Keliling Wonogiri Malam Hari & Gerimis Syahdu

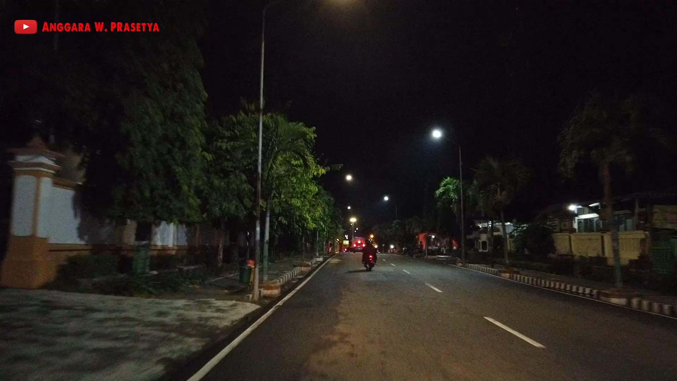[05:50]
Malam-malam dimatiin lampunya Lalu PPKM PPKM Lampu dipatahin ini Kok nggusai laron Dan Alhamdulillah Alun-alunnya juga udah rame tadi Nah ini dia Alun-alun giri
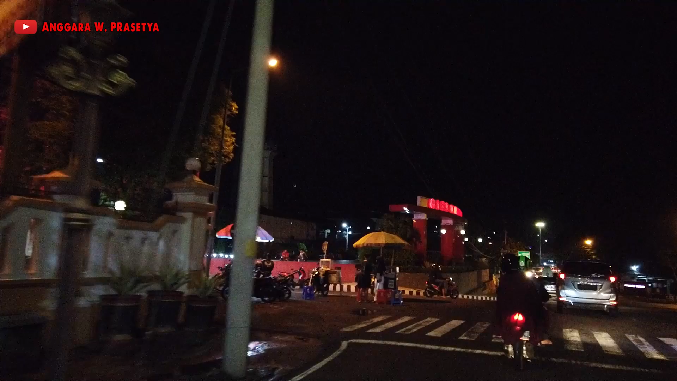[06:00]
keridabakti Aku akan sekali lagi memutari Alun-alun ini lor Tapi kali ini akan Aku putari Pakai sepeda motor
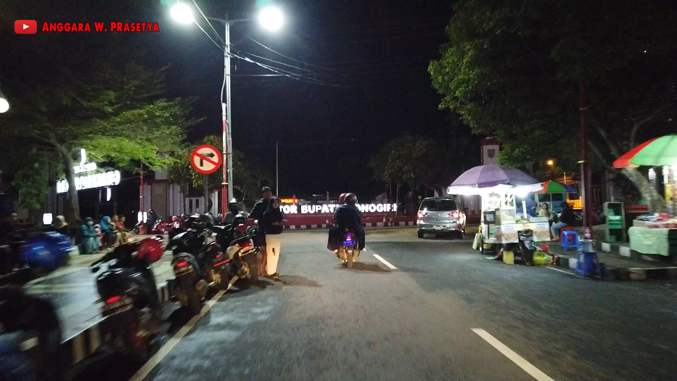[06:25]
Balap si mobilnya Oke Nah ini lurus Ada kantor Bupati Monogiri
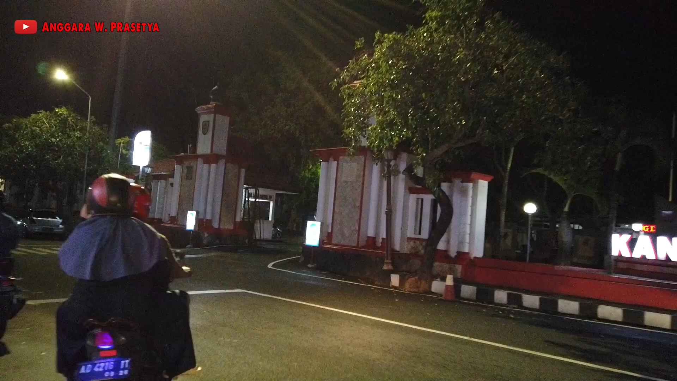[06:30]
Oke Nah ini akan aku putari dulu lor Lor Bilang kiri lagi Kalau tadi
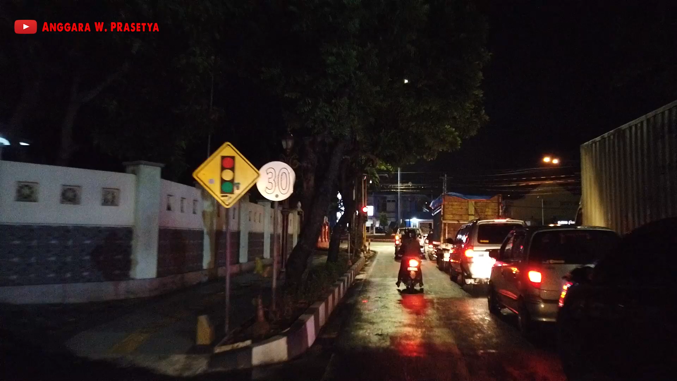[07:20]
Disini aja Eh gak boleh Satu arah ternyata Hmm Ini kone Kiri ikuti lampu ya Oh iya Ya sudah Tunggu dulu
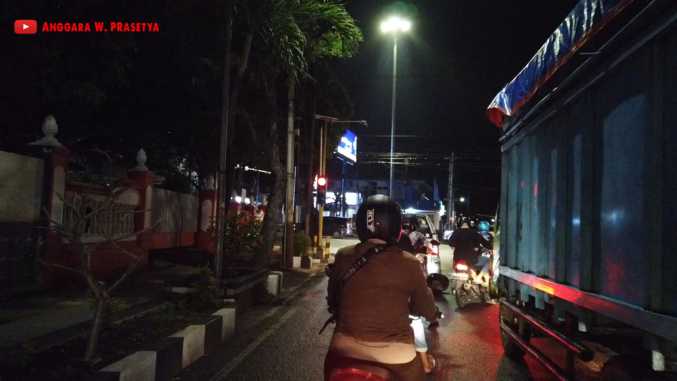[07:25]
Oke Sudah Ijo
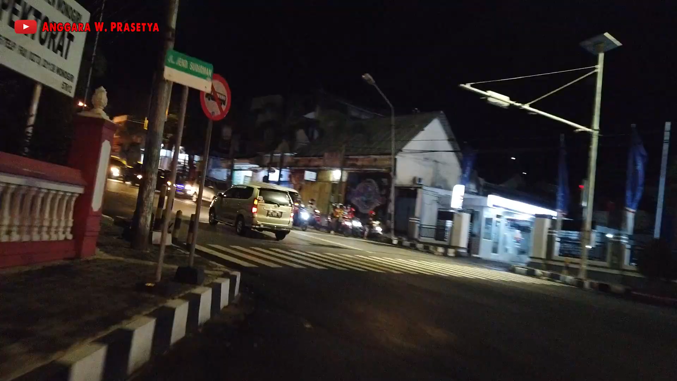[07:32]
Nah ini kalau mau ke arah Peraci Mantoro Itu lewatnya sini
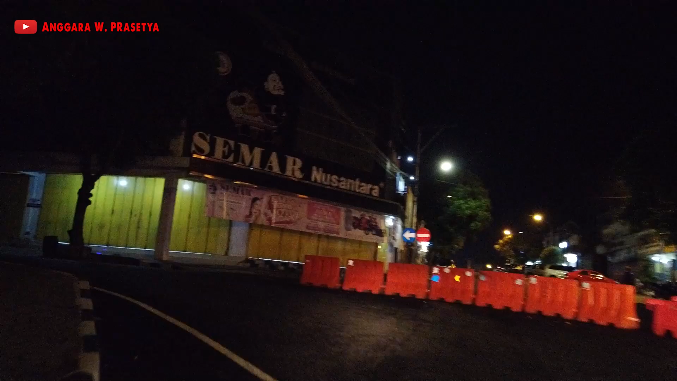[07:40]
Harus muter ya Jadinya ya Ini ada kompleks Perkantoran Ada kopi shop
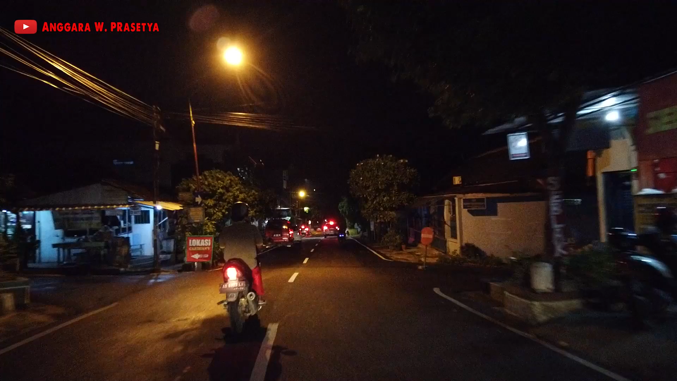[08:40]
jadi Deres Sehingga bisa terus Ngerekam ini Kalau hujannya masih Kayak gini sih Oke Tapi kalau deres ini Gak bisa Lanjut lagi Oke ya Aku akan Belok kanan ini Ini termasuk Jalan lingkar Jalan lingkarnya Monogiri Karena kan Yang di depan Pasar Monogiri Itu cuma Jalan satu arah
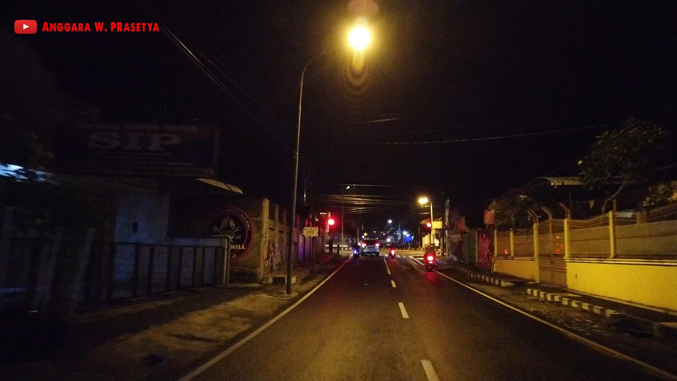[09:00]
Oke ini Belok kiri Langsung Pokoknya Kalau di zebra cross Itu depannya Putus-putus Itu berarti Belok kiri Langsung Kalau di zebra cross Itu tempat nyebrang Itu Garis lurus Itu berarti Belok kiri Kuti lampu Gitu aja Lur Kayak tadi Yang aku berhenti Pertama Habis alun-alun Itu kan garisnya lurus Walaupun Gak ada tulisan Belok kiri Ikuti lampu Tapi Aturannya emang Begitu ya Oke ini Jalan utama Monogiri Menuju
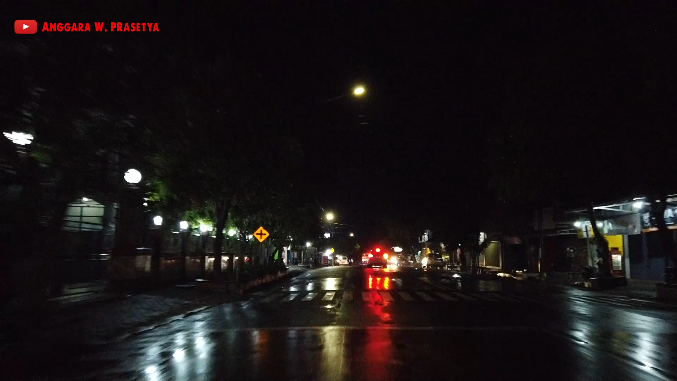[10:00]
Harus hati-hati Ini aku lurus terus Sampai di Pertigaan ya Pertigaan Kemudian putar balik
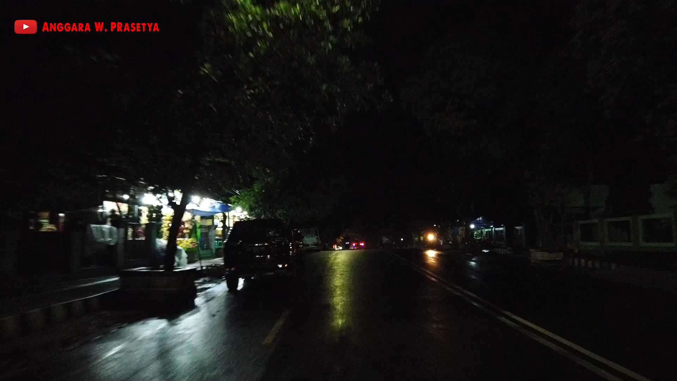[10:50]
Kemudian kalau Kanan adalah Menuju Palacimantoro Oke Jalan utamanya Oke ini dia Pertiganya Saya tak buka Saya kocok ilmu Ini ada Putar balik Aku akan putar balik Disini Oke Yes Oke Ini aku akan lurus terus Melewati Pusat Kota Monogiri Kayak Ada pasar Uh Udaranya cukup dingin juga Just
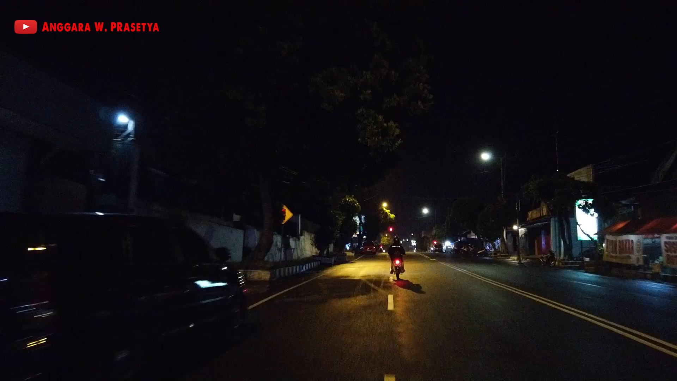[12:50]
Oke Ini lurus terus Ada lampu merah Kepiur Lur Lensanya Moga-moga Gak terhalang
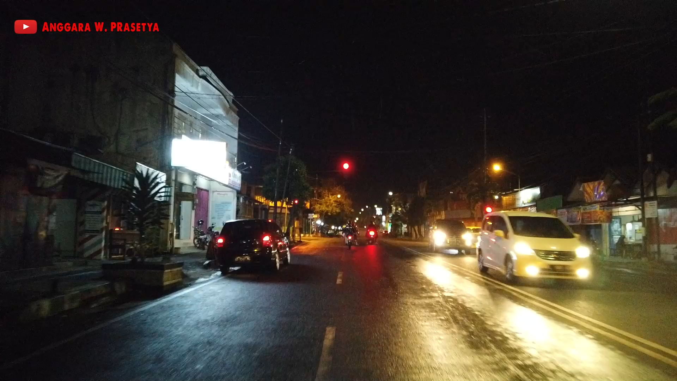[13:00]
oleh Titik-titik air Ini ada Bank BSI Ayo Mandak se Oke Sudah Hijau Warna lampunya Saatnya Melanjutkan perjalanan Tutup lagi Wow Kepiur Kepiur Ayo Segera Gas Nah ini Sebelah kiri Ada Pasar Monogiri Habis ini Nah ini Sudah masuk Pusat kotanya Ada Bak Soti-toti
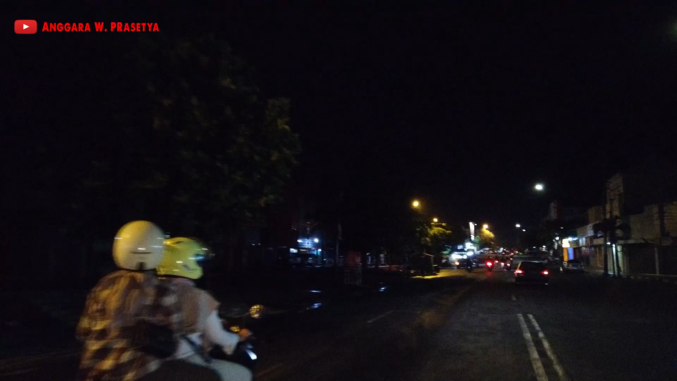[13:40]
Nah ini Pasar Monogiri Oh Gak Kelihatan Kalau Malem Gelap Sekali Ya Oke Yaudah Yowes 14 Ke arah Solo
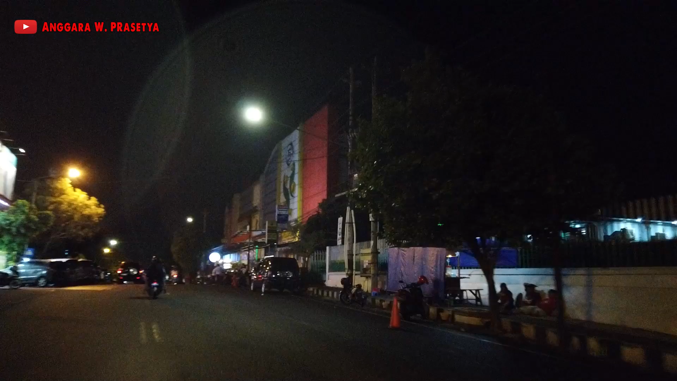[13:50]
Nah ini Tosar Baru Tadi Dulu Ingat Pas Ke Monogiri Cari Minyak Minyak Goreng Langka Sampai Tosar Baru Ini Gak Ada Ternyata Abis Nah ini Kalau Panan Adalah Ke Arah Kantor Bupati Lagi
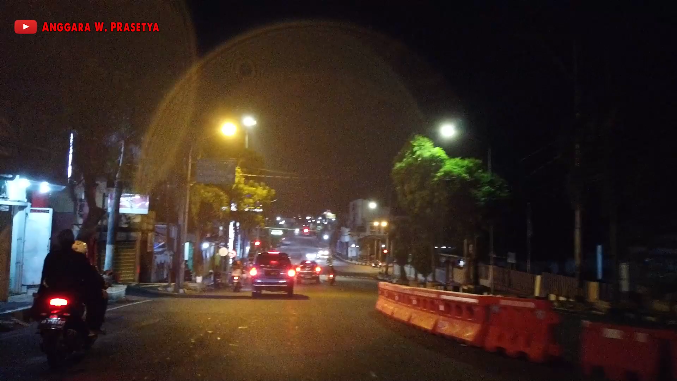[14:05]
Aduh Ini Di Lensanya Ada Titik-titik Airnya
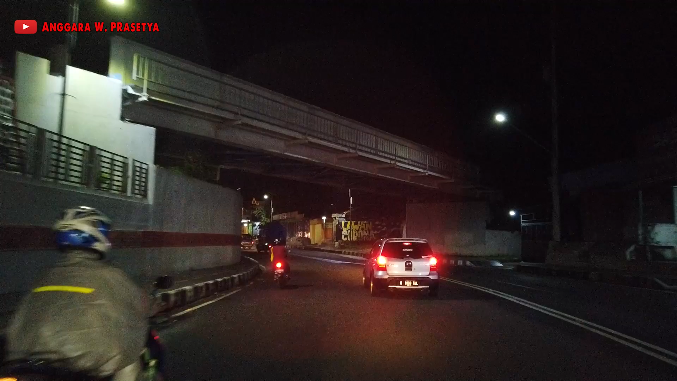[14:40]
Ini Atas Adalah Viaduk Rail Rail Rail Bus Batara Kresna
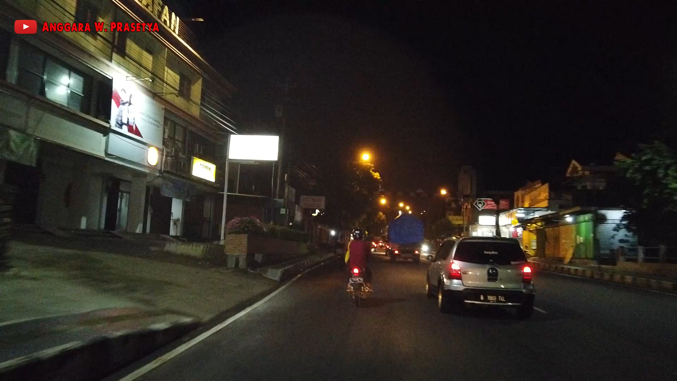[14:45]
Oke Lor Ini Jalan utama Monogiri
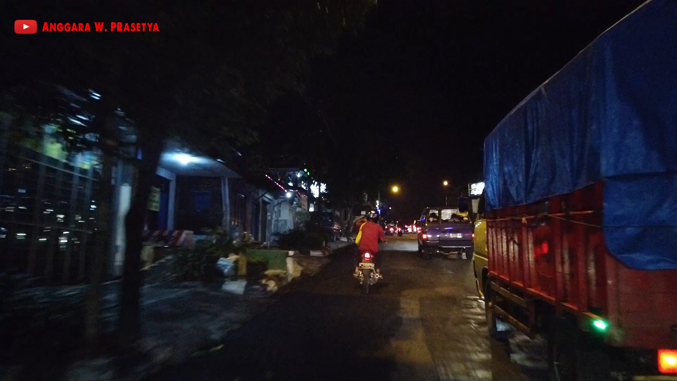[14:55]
Malam hari Cukup rame Juga Ini Banyak Mobil Banyak Truk Truk Ini
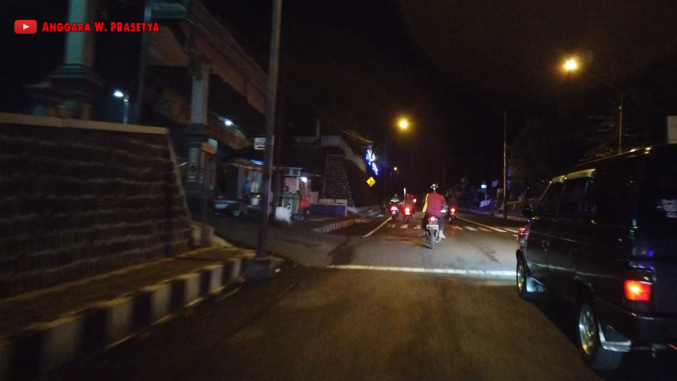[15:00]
Sekitar Jam Setengah Delapan Oh 8 Kurang 1 4 Ternyata Pus Bungi Juga Ternyata Oke Malam yang cukup Basah Di Warna Kiri Cukup Adem Videonya Cuma Bisa Bisa Rekam 6 Menit Lagi Memorinya Penuh Habis Ini Oh Tidak Nah Kalau Ini Lurus Jalan Terus Ya Oke
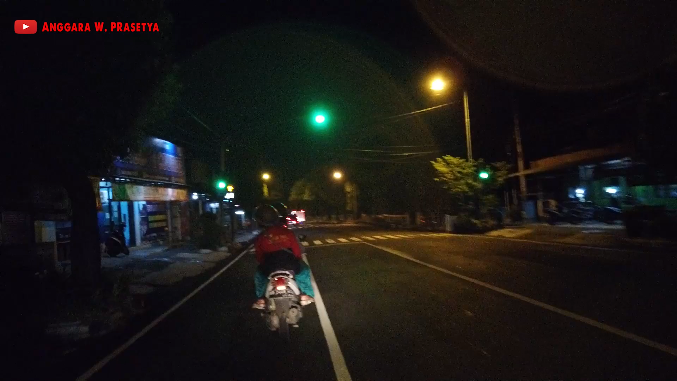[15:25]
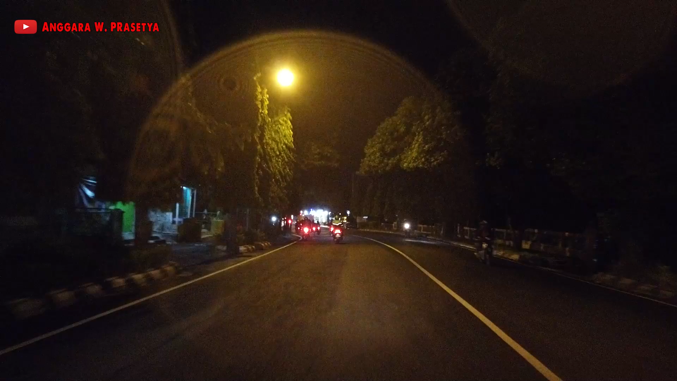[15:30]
Oke Semoga Nyanda Sampai Di Terminal Kerisa 5 Menit Lagi Memorinya Penuh Apa Urung Tak Pindah Yang Kemarin Kemarin Lupa Juga Bisa Cuma Aku Copy Karena Kalau Aku Kalau Mindahin File Copy Enggak Cut Cut Itu Rawan Kalau Ada Gangguan Bisa Korup Nanti
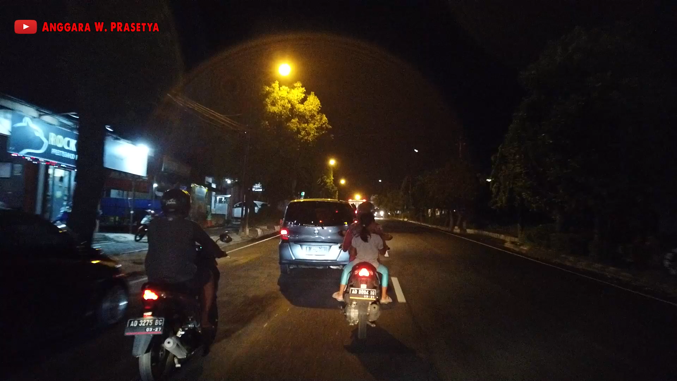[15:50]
Oke Waduh Dalannya Rame Malahan Ada Tergede Juga Yang Tadi Pas Pasan Di Jalan Oke
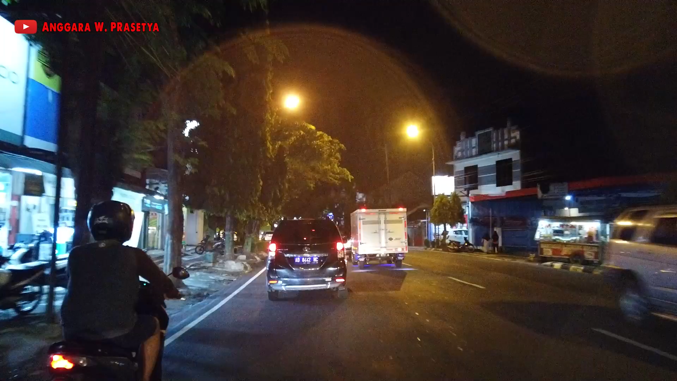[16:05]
Nah Ini Rame Juga Lur Sini Warna Kiri Rame Ternyata Alhamdulillah Waduh Kok
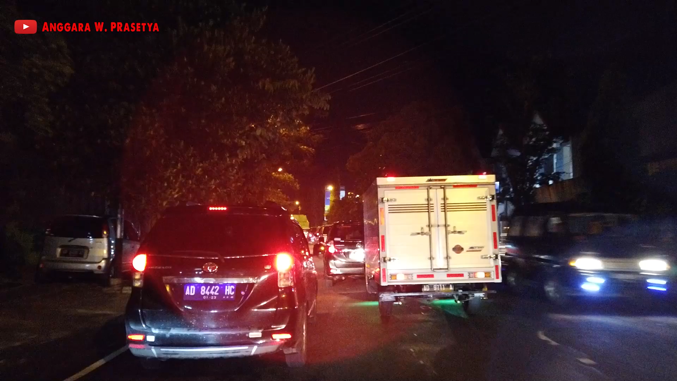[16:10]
Melambat Ayolah Aku butuh Cepat Ini Keburu Abis Memory Card Nya
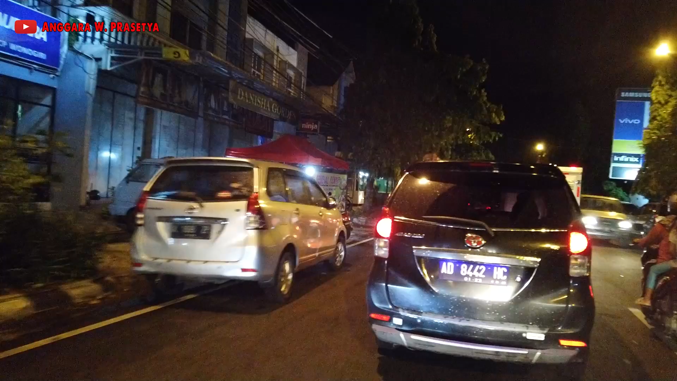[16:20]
Waduh Kenapa Ini Nah Ini Depan Rumah Sakit
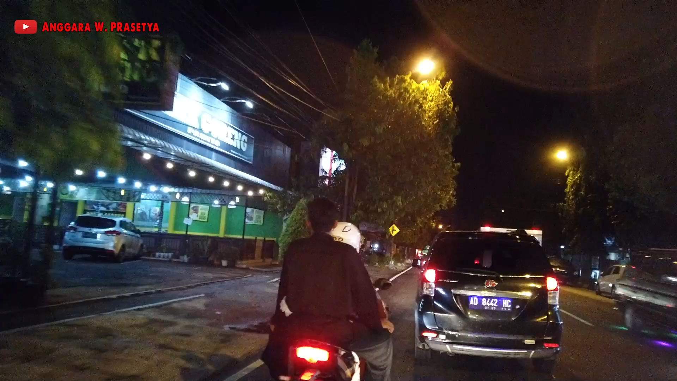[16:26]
Ini Dalam Pumerah Lagi Rame Kalau Truck Oh ya Cuman ada Jalur Ini Jalan Utamanya Makanya Cukup Macet Juga Ini Di Depan RSUD Wonogiri Ini Sebelah Kiri Adalah RSUD Wonogiri Ini Ini Dia
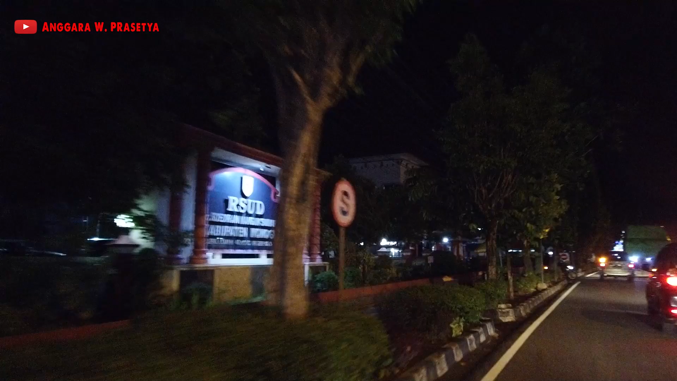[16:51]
Terus Kalau pas Truk-truk gede Lewat Itu Mas Sakit Juga
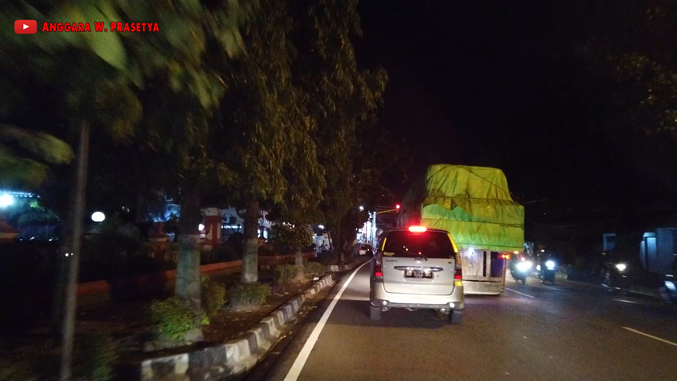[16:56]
Yang Ngukur Rumah Sakit Ya Oke Loro Truk Gede Loro Ini